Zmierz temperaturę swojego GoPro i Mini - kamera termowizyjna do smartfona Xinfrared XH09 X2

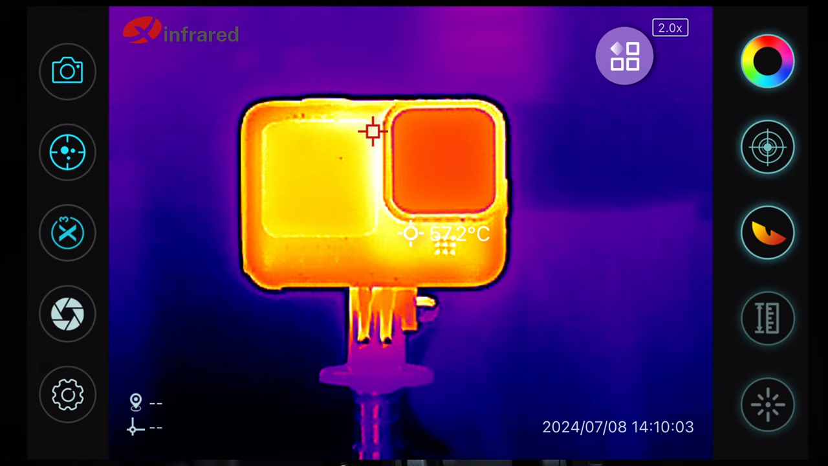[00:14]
I do tego służy mi kamera Infrared, to jest model X-H09.
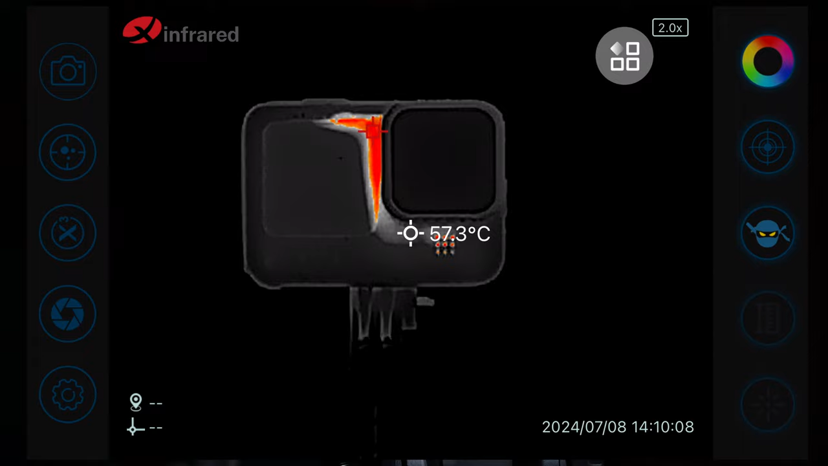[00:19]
On screen: spot 57.3°C
Bardzo fajna kamera, 50 Hz, co ciekawe, wpinana do slotu telefonu, może być wpinana przez USB-C albo przez lightning,
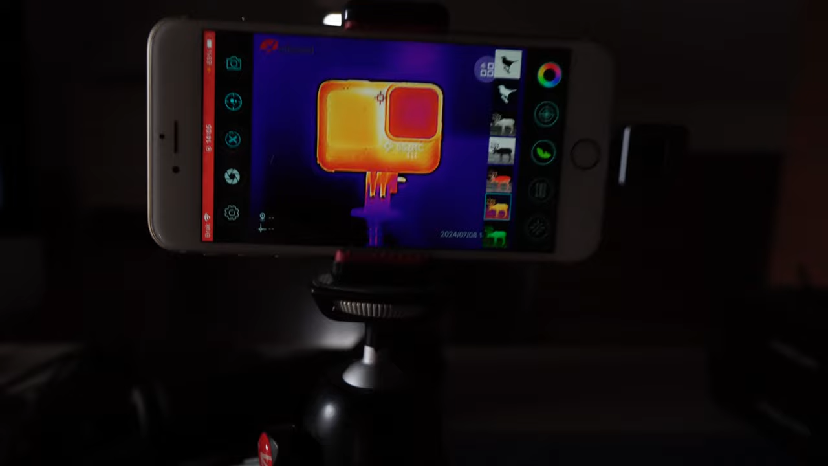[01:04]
Teraz widać, że to już nie żarty. GoPro po około 10 minutach rozgrzało się do temperatury 55 stopni Celsjusza.
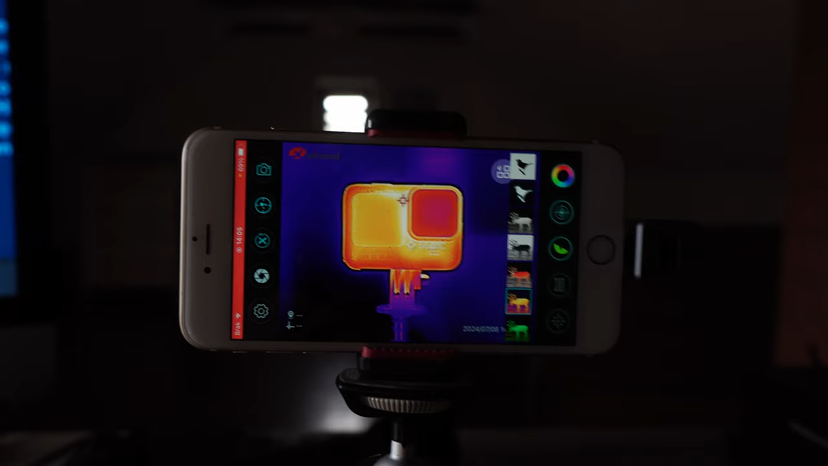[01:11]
Bardzo fajna sprawa, to co mi się podoba, tutaj kręcąc tym obiektywem możemy
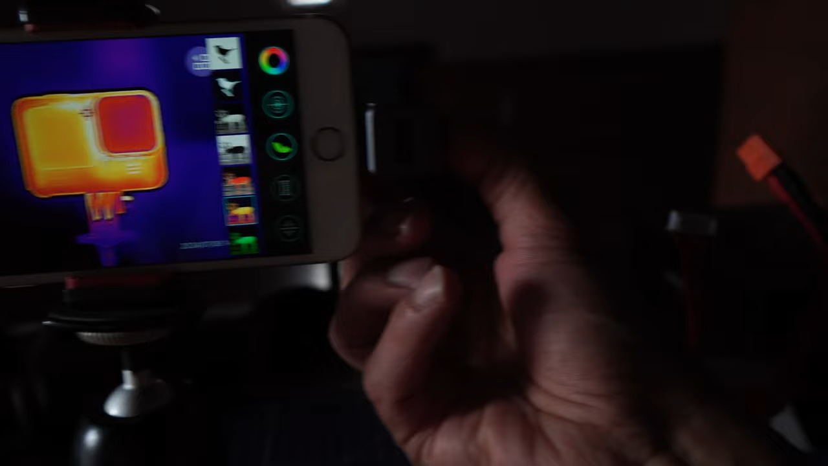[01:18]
sobie spokojnie dopasować ostrość i bardzo ładnie to wygląda.
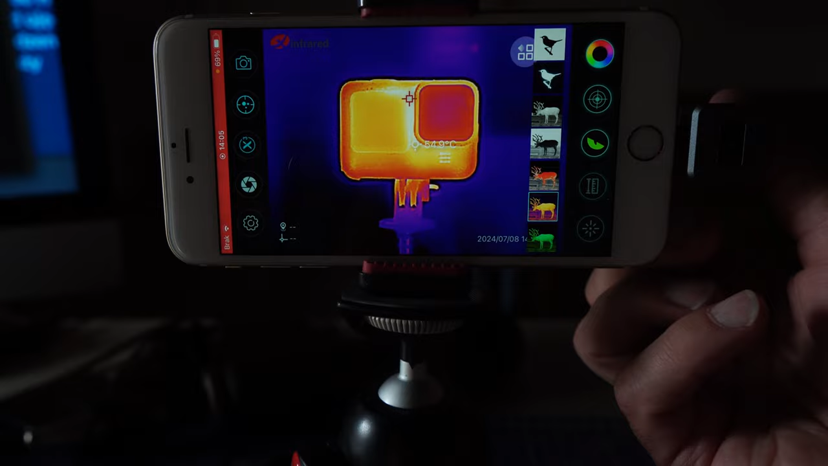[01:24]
W pierwszej chwili miałem wrażenie, że ten obraz jest bardzo rozmyty, ale możemy go jeszcze tutaj leciutko podnieść i jego jakość.
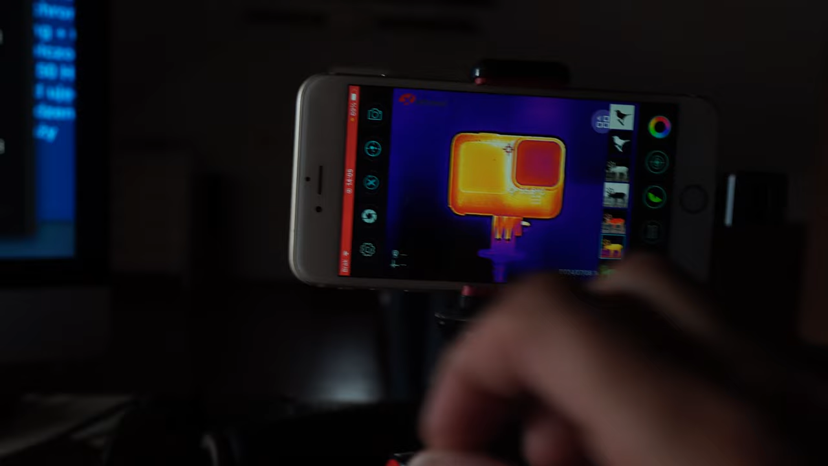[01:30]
Ogólnie to wygląda bardzo dobrze.
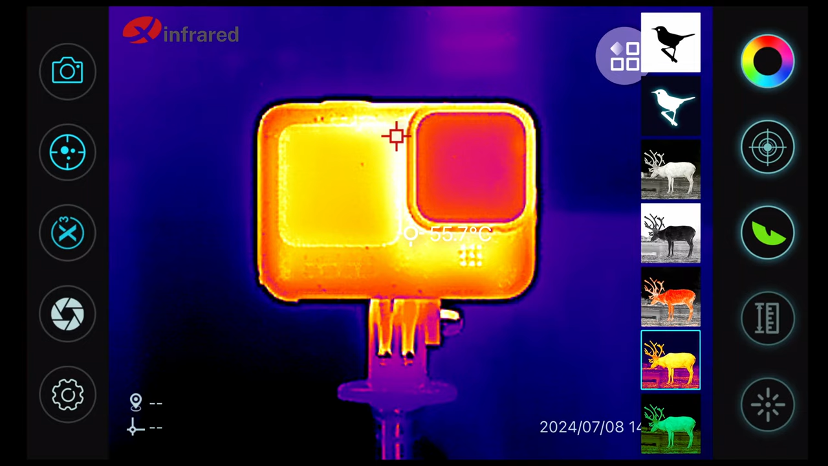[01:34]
Możemy też oczywiście wyświetlić w różnych opcjach kolorystycznych tylko te najbardziej gorące obszary również.
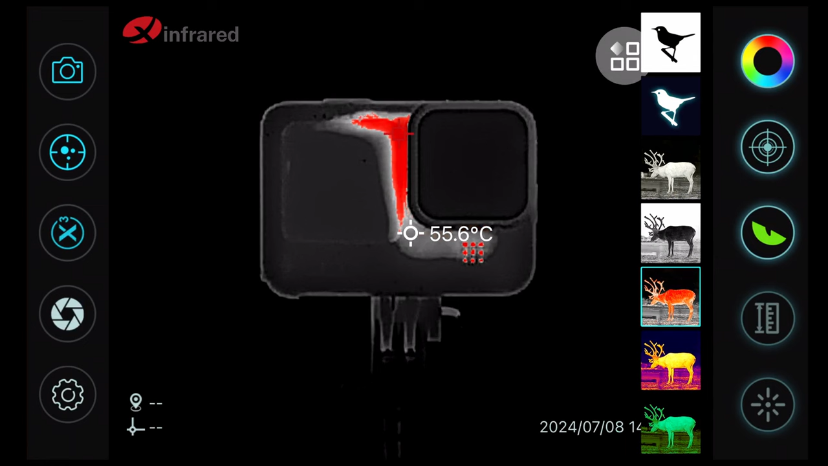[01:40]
On screen: spot 55.6°C
Ta kamera jak na cenę uważam, że jest naprawdę rewelacyjna.
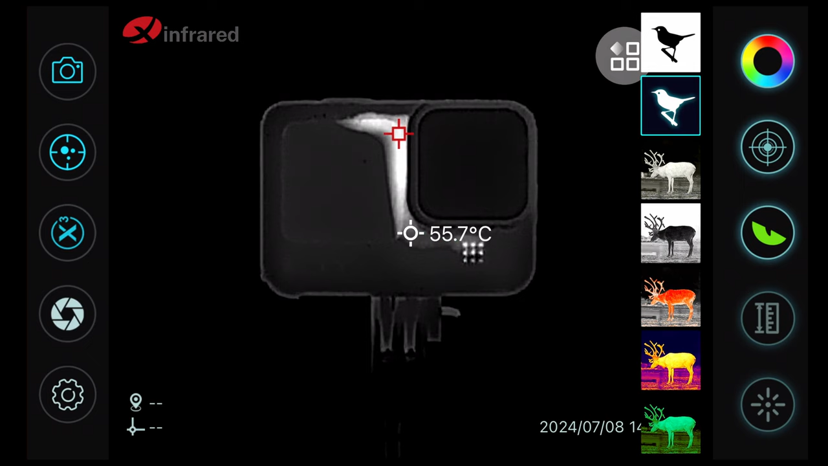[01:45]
On screen: spot 55.7°C
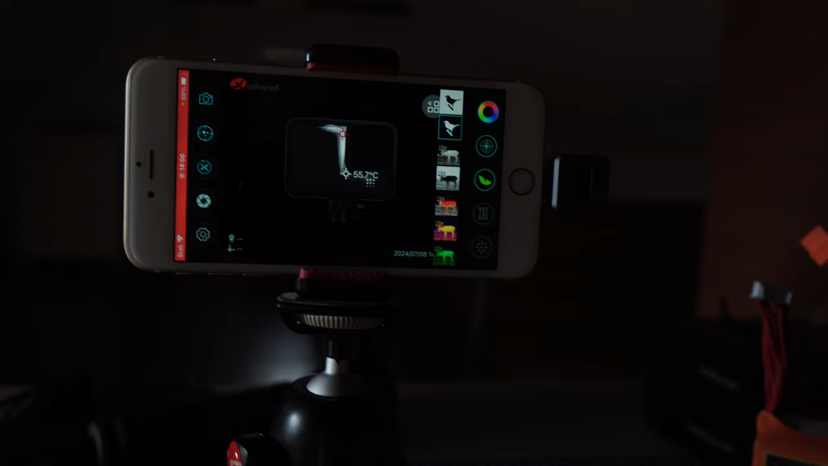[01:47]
Poza tym 50 Hz i też ta ogniskowa sprawiają, że jest bardzo dobra, jeżeli chodzi o takie outdoorowe aktywności, ale też może się sprawdzić nam w domu np. czy do inspekcji, czy do prac związanych z oceną np.
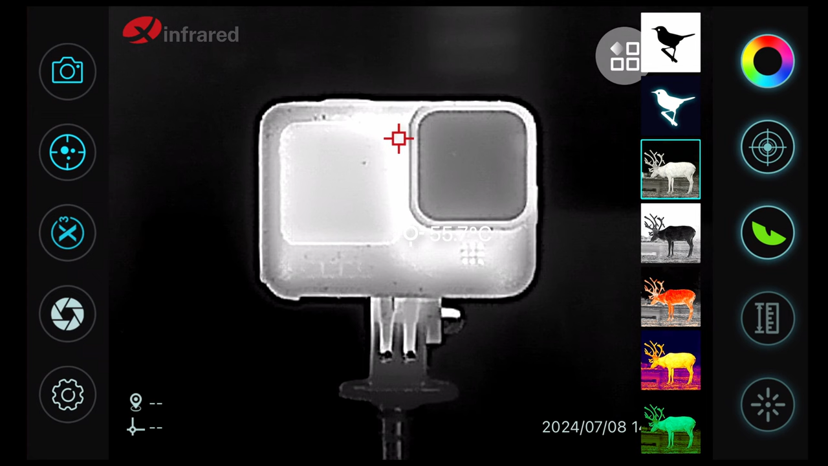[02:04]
urządzeń technicznych, czy nie rozgrzewają się nadmiernie. Tak jak tutaj GoPro 57, 56 już prawie stopni Celsjusza.
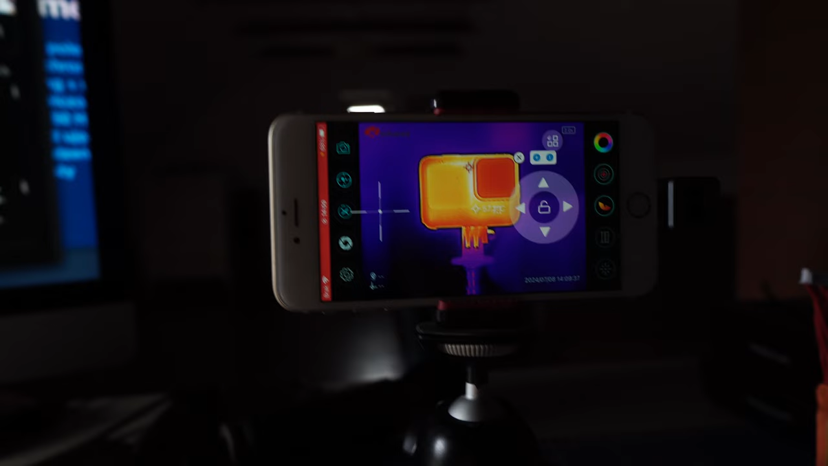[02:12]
To o czym chciałem powiedzieć jeszcze, warto sobie ją stosować na statywie, dlatego że nie trzęsie nam się ten obraz.
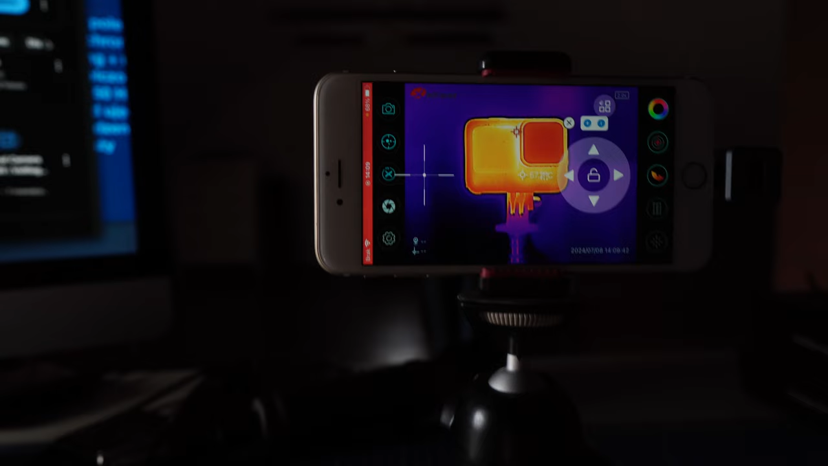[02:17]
Przy tej ogniskowej możemy czuć, że obraz jest bardzo niestabilny,
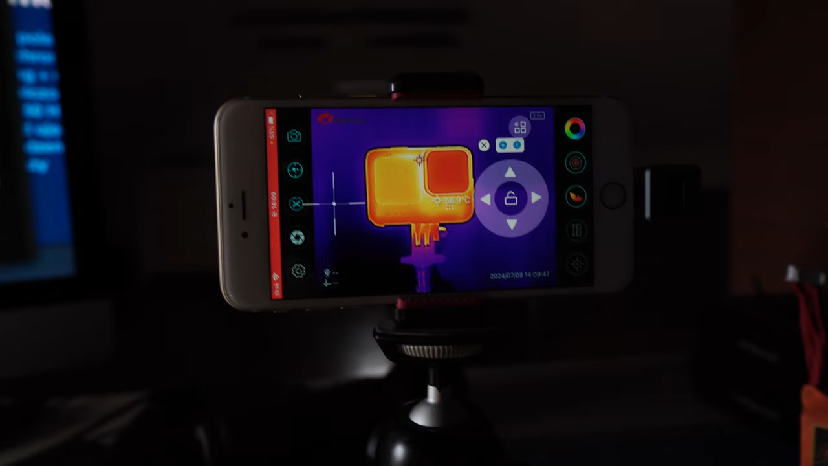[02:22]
a to po prostu tak jest ze względu na to, że jest spory zoom tu faktycznie użyty i tak to kurczę wygląda. Dobrze, zobaczmy sobie jakie tutaj są jeszcze tryby ciekawsze.
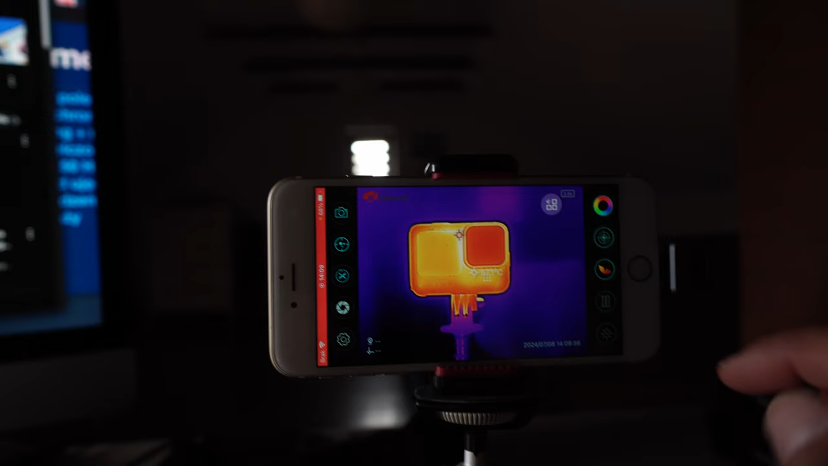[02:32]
Można uaktywnić takie szybkie menu, które przełącza nam pomiędzy trybami, ale pokazuje też te najbardziej gorące obszary samej kamery.
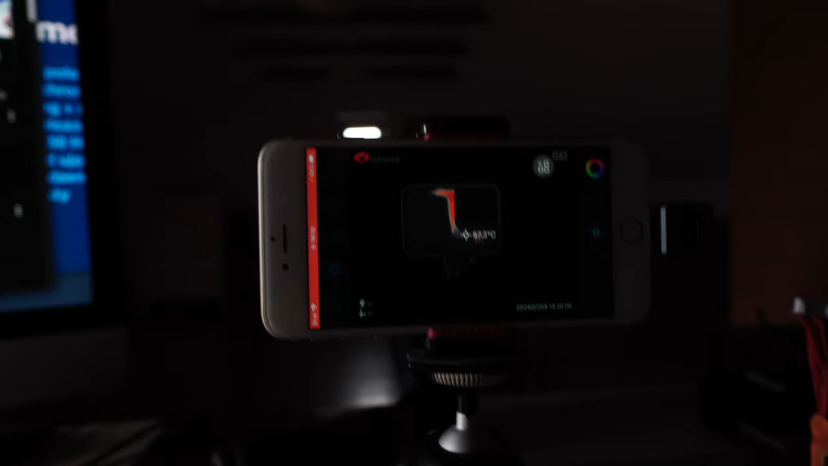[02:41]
Bardzo fajnie to wygląda i szybciutko raz, ciach i wracamy tu.
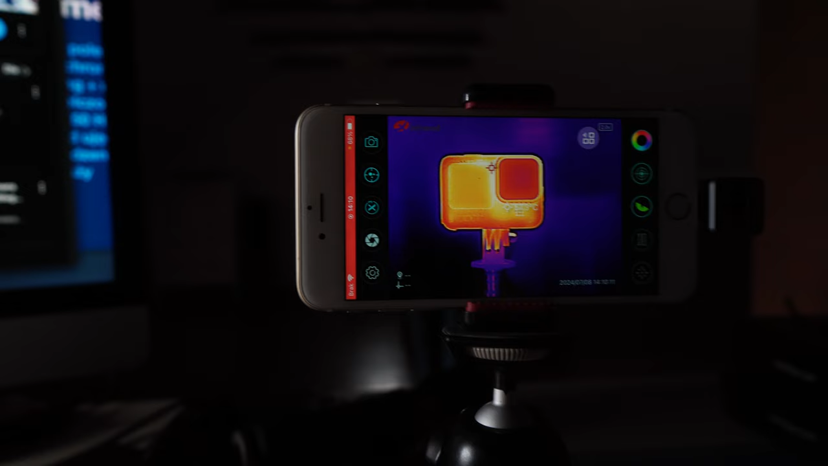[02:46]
Zmienimy sobie teraz podgląd na zielony i w tym momencie ta kamera wygląda tak samo.
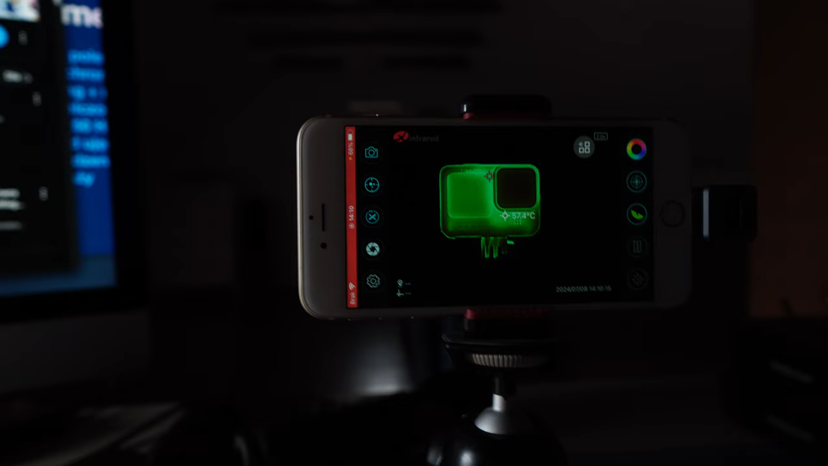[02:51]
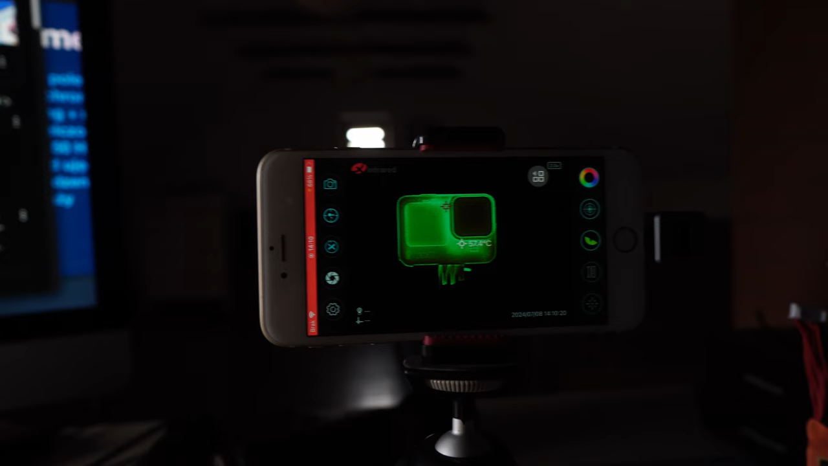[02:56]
GoPro wyłączyło się przy 57 stopniach Celsjusza. Zaraz zobaczymy sobie co jest napisane na wyświetlaczu.